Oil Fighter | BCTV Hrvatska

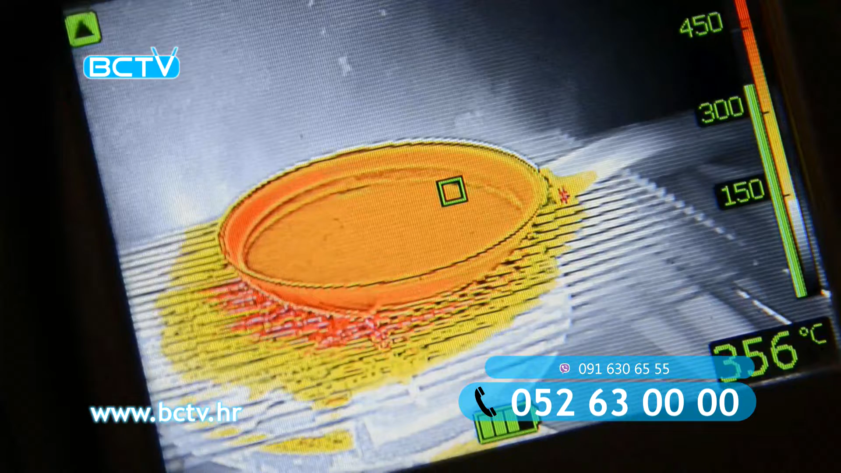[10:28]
On screen: spot 356°C
temperaturu koju može doseći u roku od nekoliko minuta. Goruće ulje ili masnoća smatra se zahtjevnom vrstom požara, jer ih je vrlo teško ugasiti zbog karakteristike trenutnog samozapaljivanja.